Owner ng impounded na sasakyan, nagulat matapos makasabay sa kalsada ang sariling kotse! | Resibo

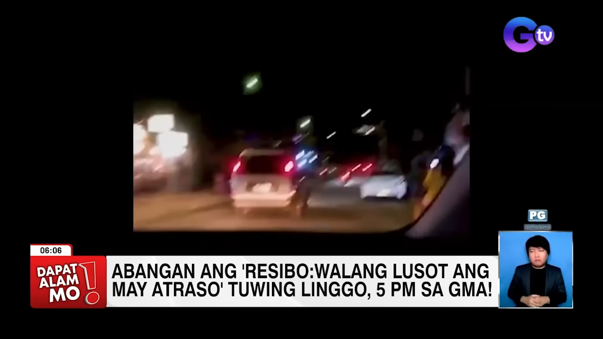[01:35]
nung 4-way na kami ng Amarit, nakasabay namin yung kotse ko. Malayo pa lang, sabi ko, yung mags nung SUV ka, pareho pa pareho nung kotse ko.